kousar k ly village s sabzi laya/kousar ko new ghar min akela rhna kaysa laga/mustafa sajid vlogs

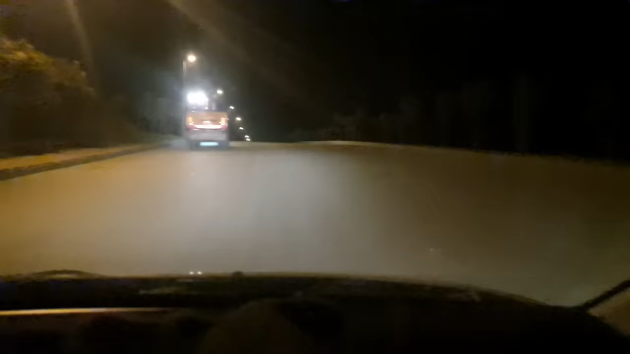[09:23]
سوکے پڑے ہیں یہاں پر کچھ بھی نظر نہیں آرہا پانی کا نام اور نشان نہیں ہے یہ دیکھیں
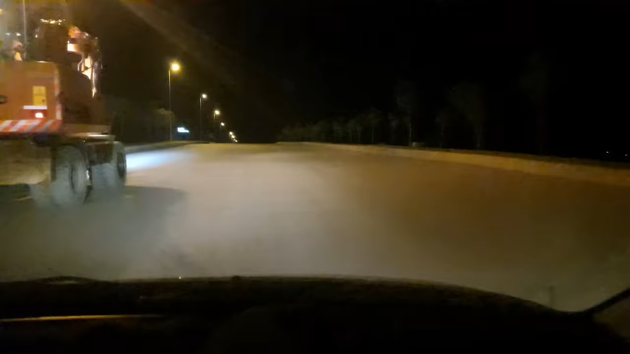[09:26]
ہر چیز سوکی پڑی ہے اگر یہاں پر بارش ہوتی تو
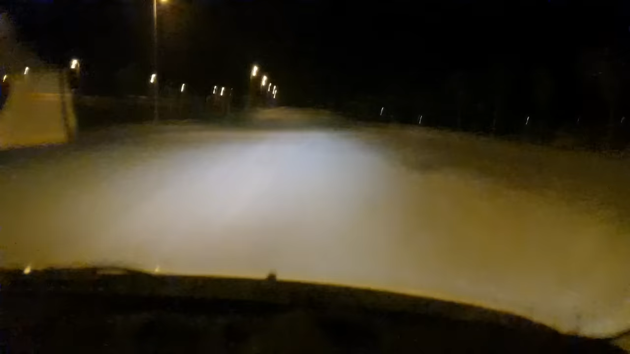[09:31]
روڈ آپ کو گیلا نظر آتا بلکل ڈرائی پڑا ہوئا ہے روڈ اور میرے موبیل کی بیٹری ڈاون ہے تو اس وجہ سے میرے موبیل کے جو